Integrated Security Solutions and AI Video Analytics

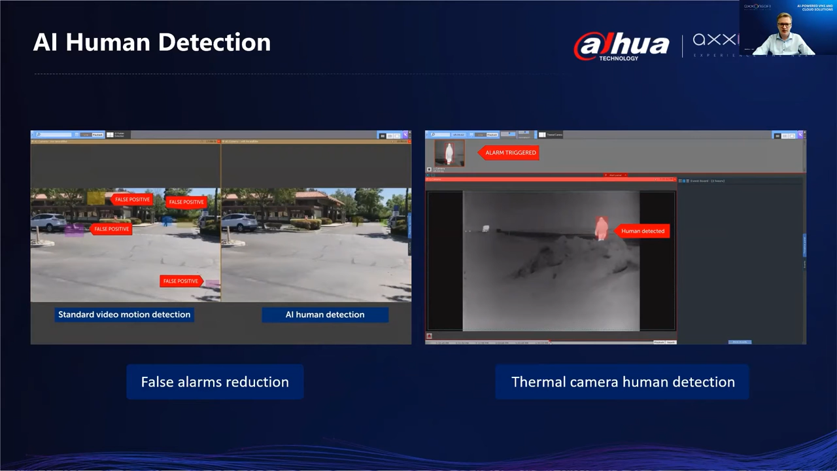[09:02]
This video gives a good overview.
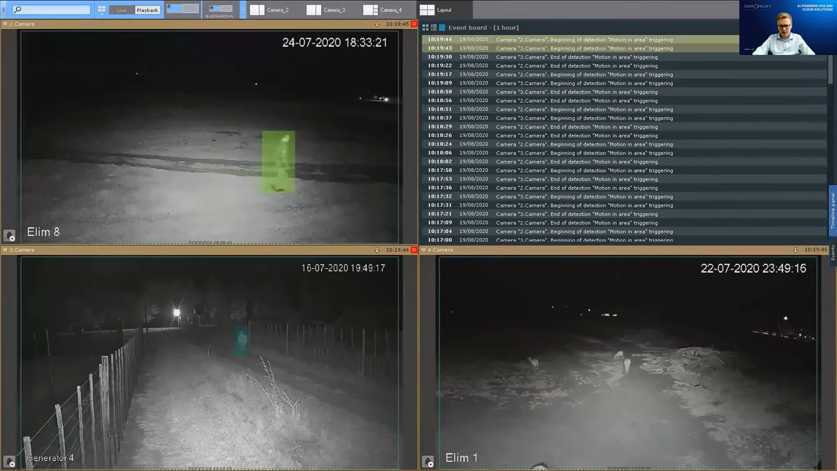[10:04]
But here, we also only detect individuals. even in the dark. Thermal cameras are a great tool for protecting expensive perimeters and working in difficult weather conditions.
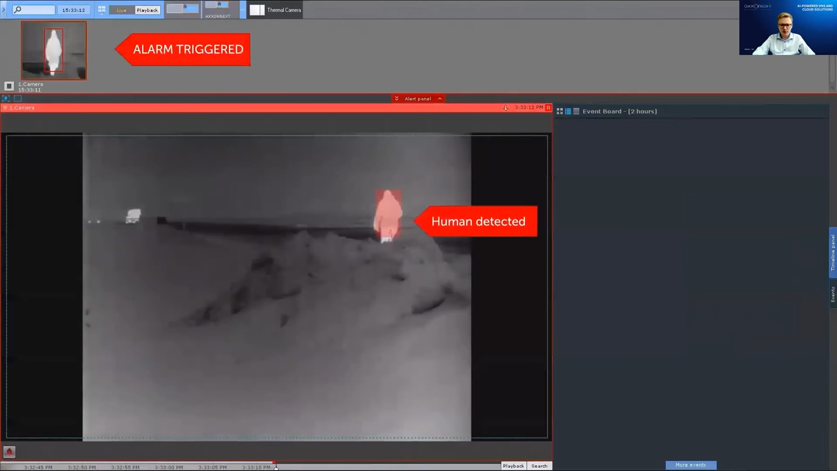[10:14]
Let's see how a pre-trained neural network detects individuals on video footage from a thermal camera.
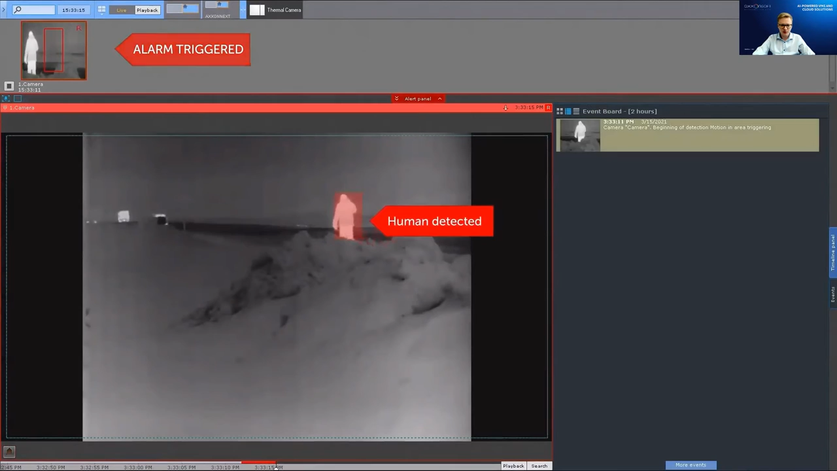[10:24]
As we can see, it only highlights an individual, but not the vehicles.
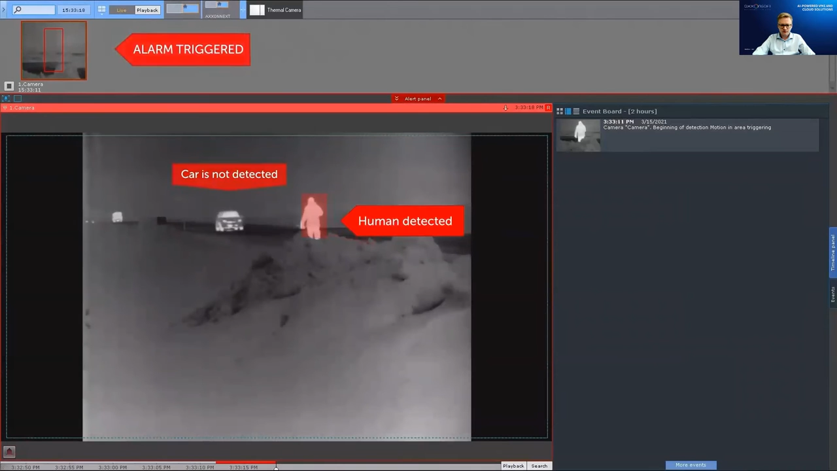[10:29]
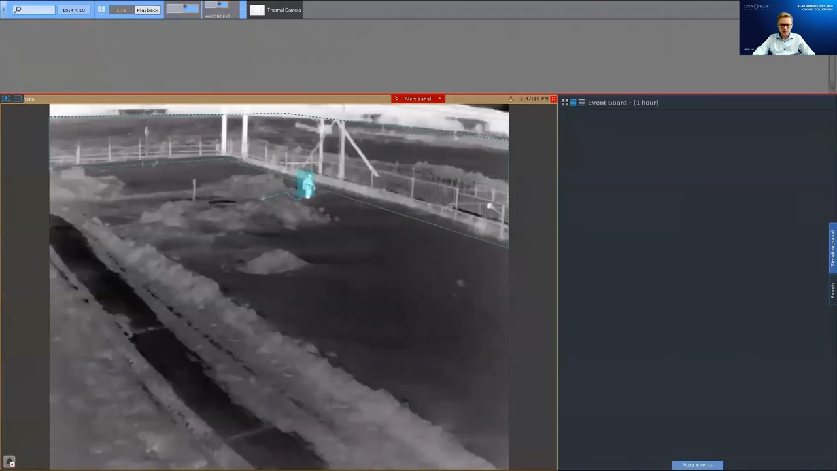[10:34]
Here we see how video analytics operates at a real site with a wider angle. AI human detection is widely used for perimeter protection and intrusion detection,